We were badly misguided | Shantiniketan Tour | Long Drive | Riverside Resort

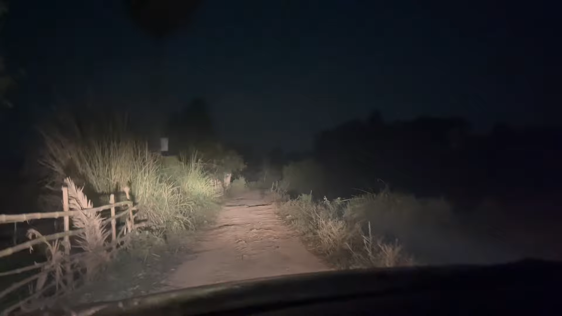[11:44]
এই আবার বিকেল 6:30, 6:30 7:45 এখন, আর আমরা আবার এই লালমাটির রাস্তা দিয়ে যাচ্ছি। আমাদের রিসর্টটা একটু ইন্টেরিয়রে, as the name says, নীল নির্জন, একদমই নির্জনে রিসর্টটা। তো এখান থেকে এখন বেরিয়ে আমরা যাচ্ছি আবার,